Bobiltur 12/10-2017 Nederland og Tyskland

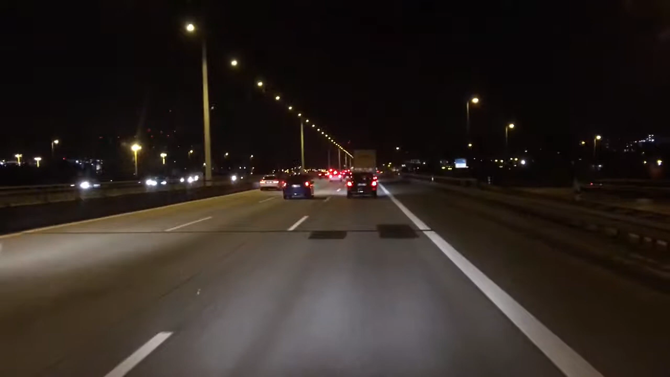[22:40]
Og det allerede veldig sent, og det blir enda senere før vi kommer gjennom denne byen. Så vi har ikke mulighet til å besøke noen, jeg bare håper at vi når båten.
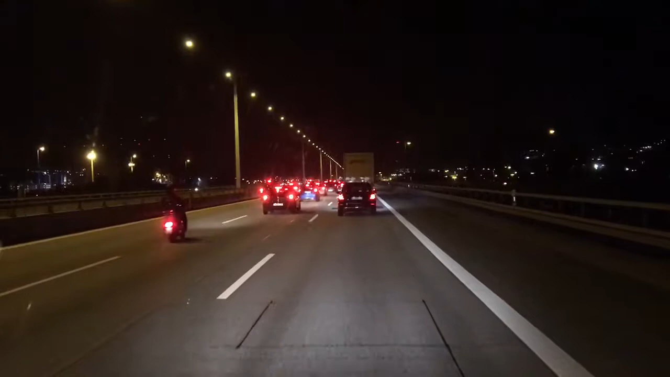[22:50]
Så her, nå det full stopp, og det enda langt igjen til Elvetunnelen, altså. Det 1,7 kilometer til Elvetunnelen. Så nei, dette tar tid. Vi ser på GPS-en her.
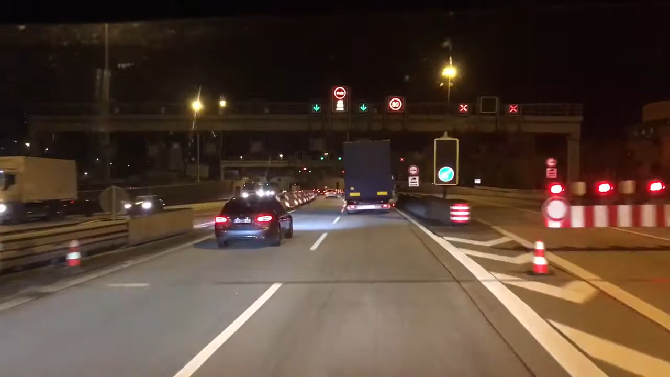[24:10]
Som jo da går på redusert kapasitet, det er to stengte løp. Men det er jo sent på kvelden, så det er vel egentlig først og fremst flettingen som har ført til at det har tatt litt tid å komme frem her. For nå ser det ut å bli greit. Men det altså, som sagt, for sent til å besøke folk i det hele tatt.